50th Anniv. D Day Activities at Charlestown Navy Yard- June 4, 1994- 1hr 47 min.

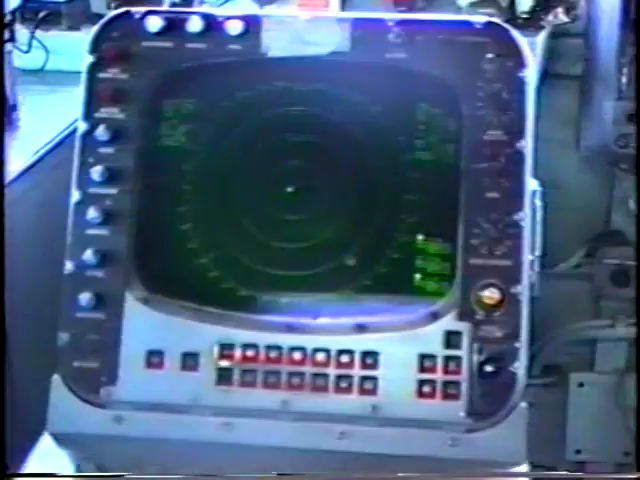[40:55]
And we mainly use this for radar navigation and for keeping track
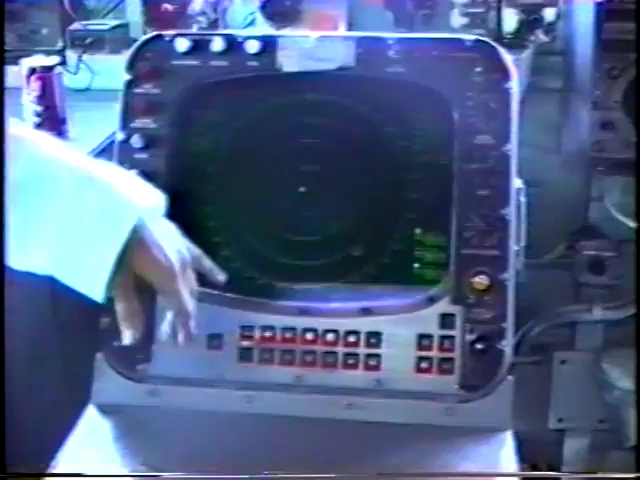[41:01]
of other ships that are in our area, or fishing boats, or whatever other vessels are in our area.
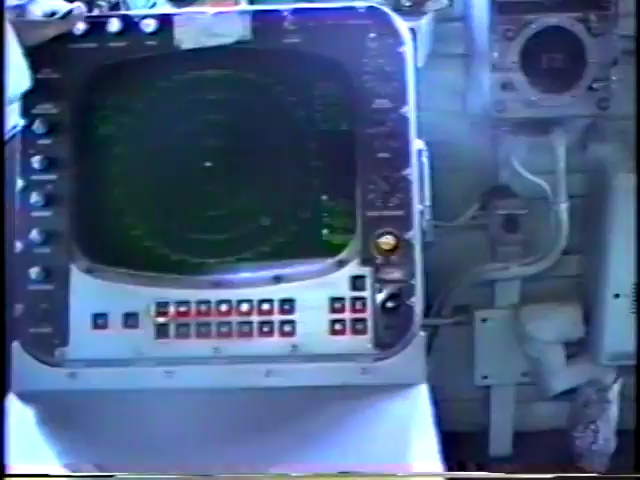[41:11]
And that green radar repeater over there, we also mainly use that keep track of other ships in the area,